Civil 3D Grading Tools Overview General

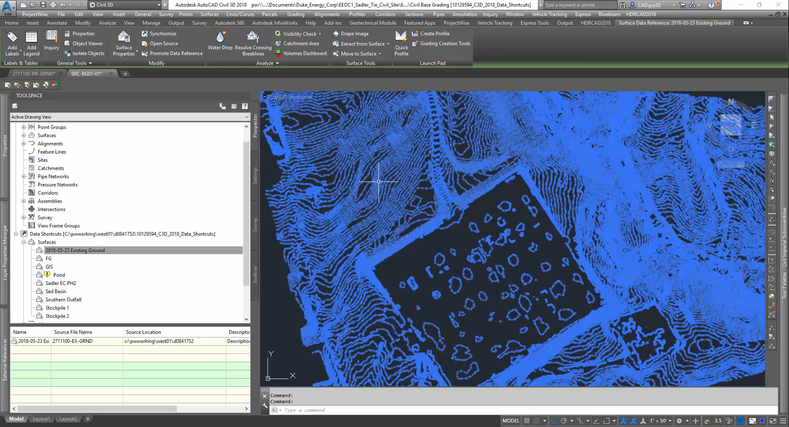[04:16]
We've got our existing surface model. If we go to object viewer, we can see it in 3D view.
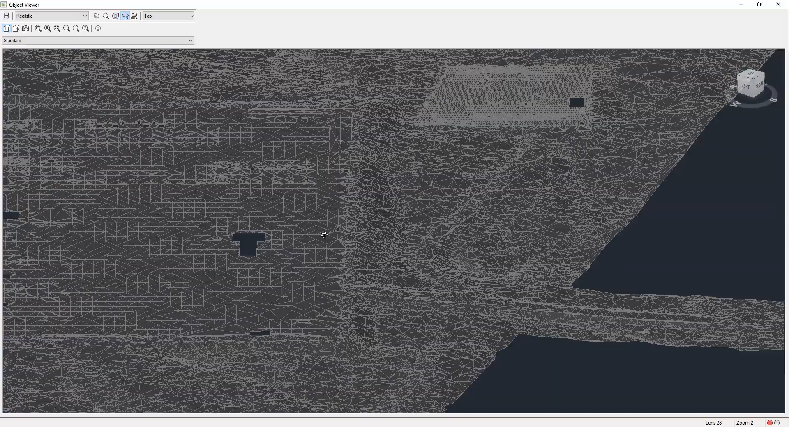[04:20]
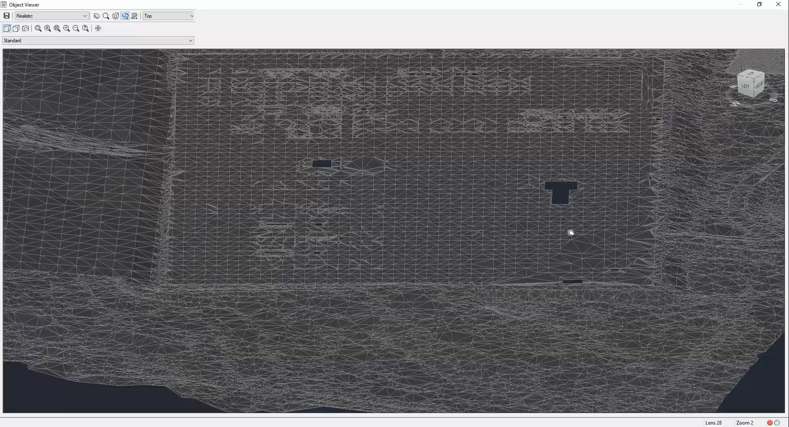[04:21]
Pretty neat. Escape. Now I'm gonna bring in my proposed site plan. In our case, it's typically a base plan, civil base plan, that shows all our above-ground features. But for Duke Energy, it's, they call it a site plan. It's just a site plan.
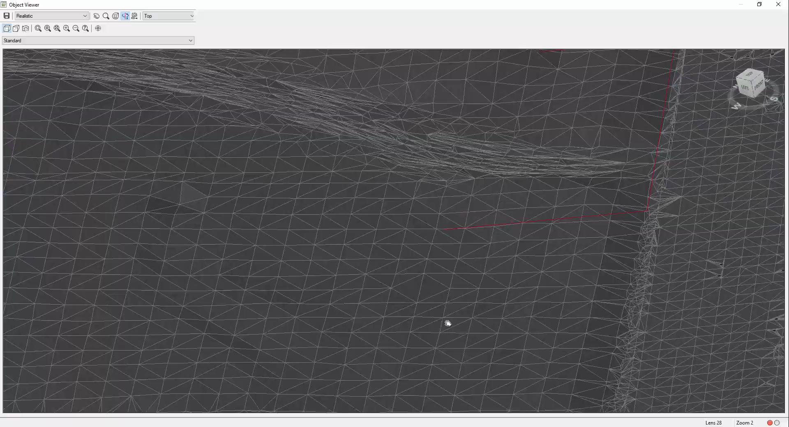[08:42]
we can see that all we have is a floating line, a floating pad outline right now.
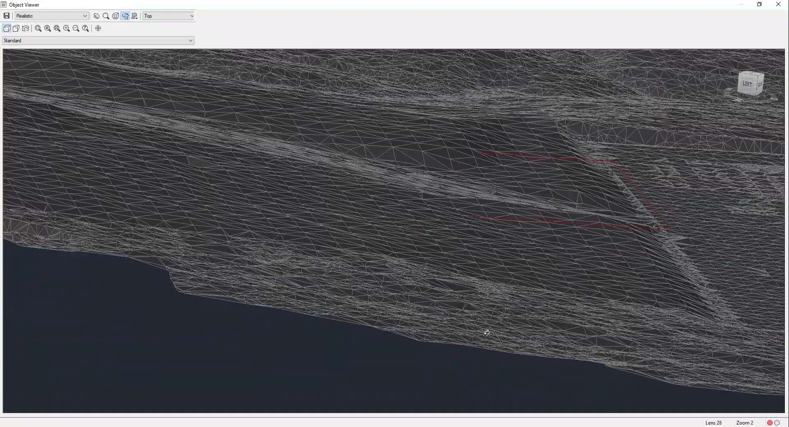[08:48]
Some of it's below, some of it's above the surface. So what we need to do is we need to create a surface inside it.
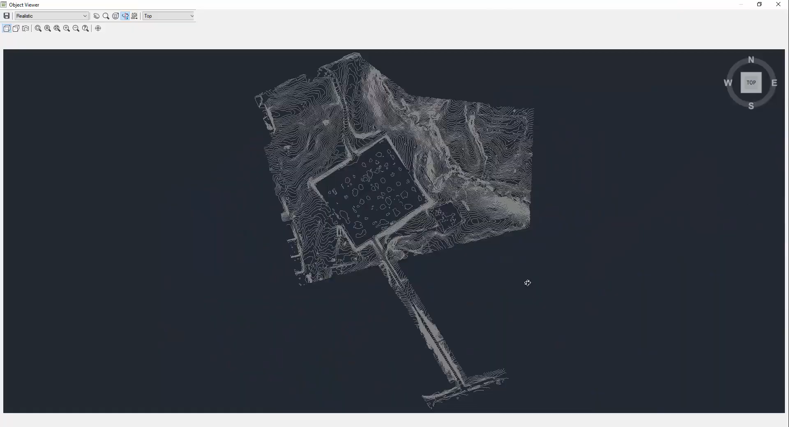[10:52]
you can see that we now have,
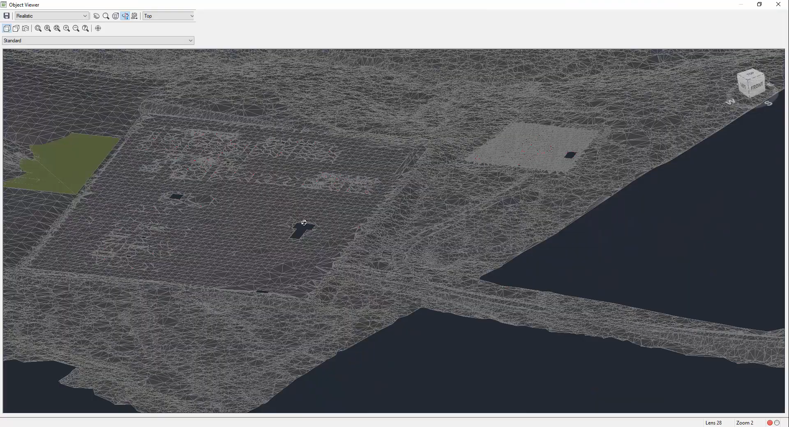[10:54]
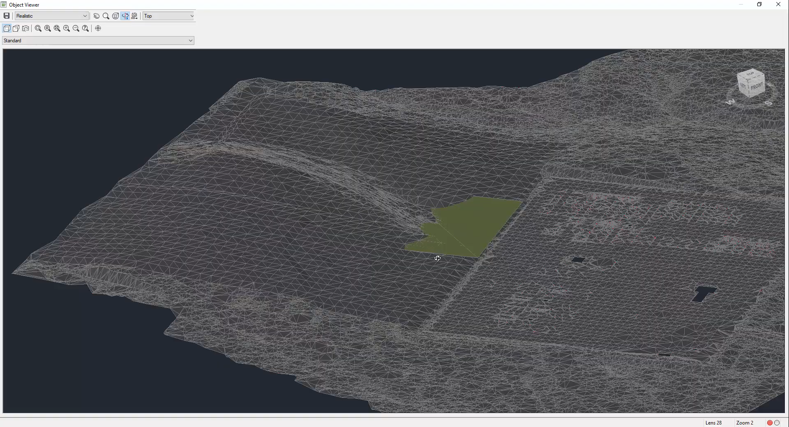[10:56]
it's not just a floating polyline anymore, we actually have a real surface being displayed.
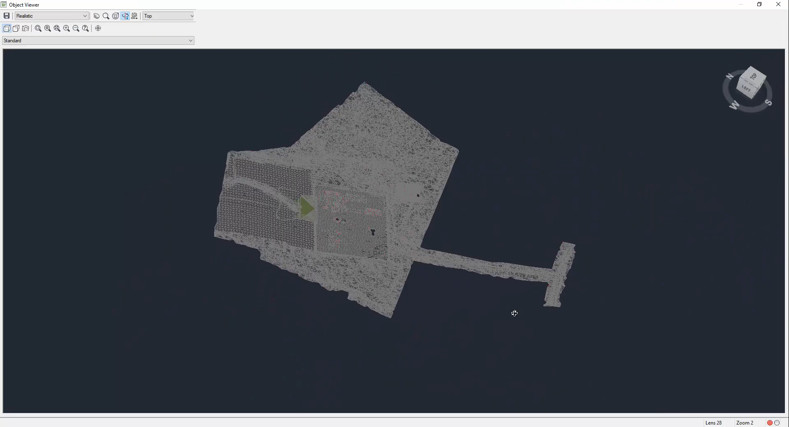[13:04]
You can see that it's daylighting down at a 4 to 1,
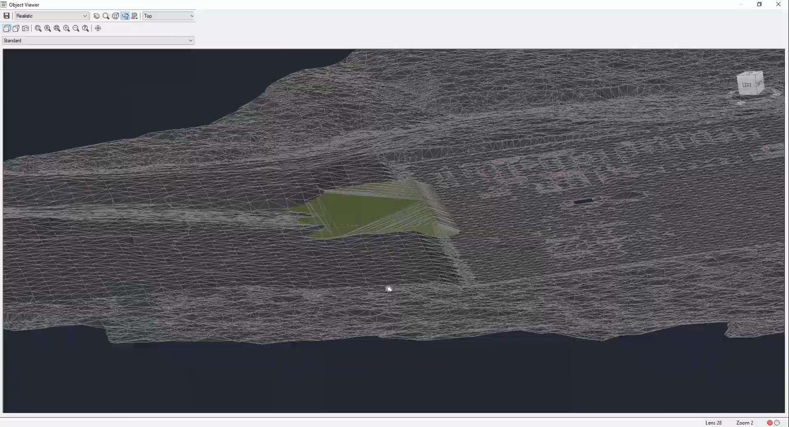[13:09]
I'm sorry, at a 2 to 1,
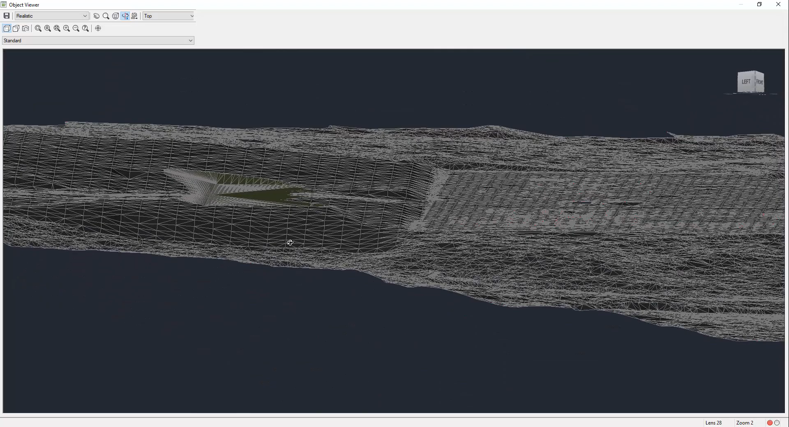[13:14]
and daylighting up in the cut areas at a 4 to 1.
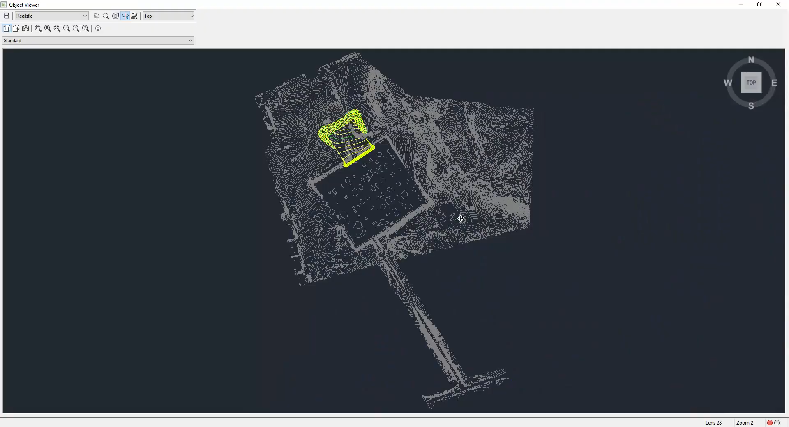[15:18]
We can really start to see how things are being changed or affected.
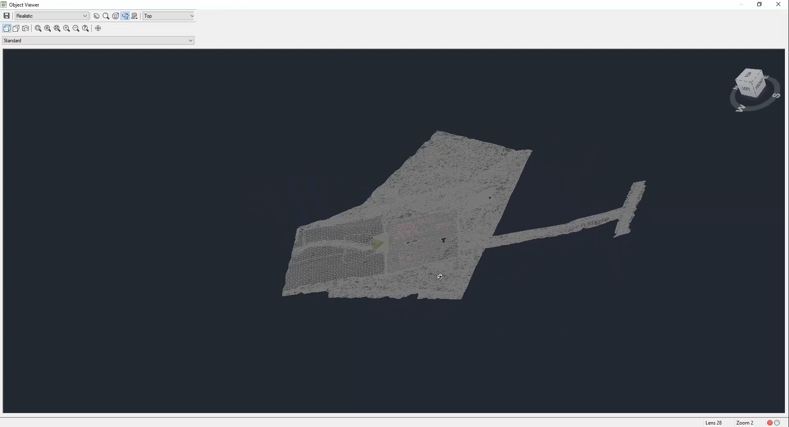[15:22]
Let me just select the proposed.